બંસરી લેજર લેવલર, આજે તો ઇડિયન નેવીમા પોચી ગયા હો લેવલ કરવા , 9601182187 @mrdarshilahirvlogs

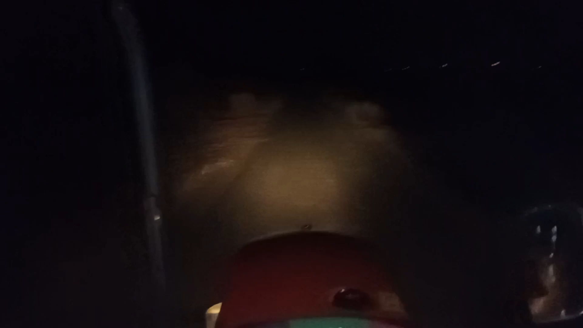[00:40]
તો ભાઈ અત્યારના 4:15 છે ને આપણે ભાઈ નીકળી ગયા છે. કુબોટા લઈને, ખાટો લઈને નીકળી ગયા.